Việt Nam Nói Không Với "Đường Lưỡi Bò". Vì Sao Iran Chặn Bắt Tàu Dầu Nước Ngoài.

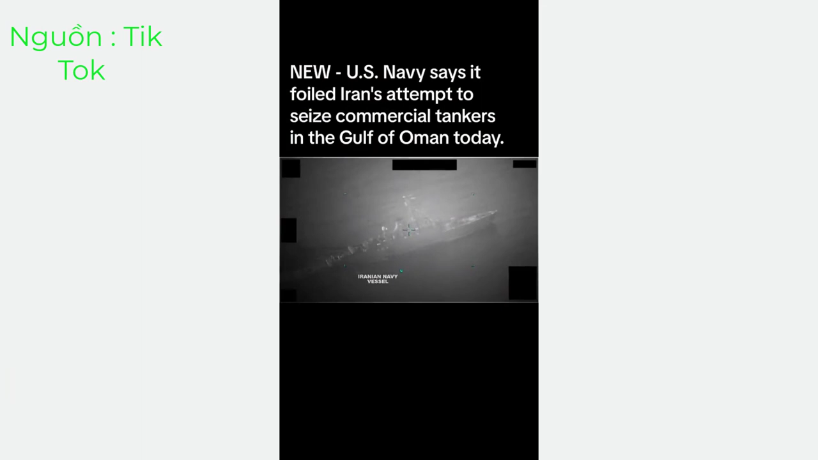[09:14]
chiến hạm Iran tìm cách tiếp cận Ritman vô gia gơ ở khoảng cách 1,5 km trên vùng biển ngoài khơ Oiman và yêu cầu tàu dầu dừng lại Sau khi nhận được tín hiệu cầu cứu của tàu Ritman vô gia gơ,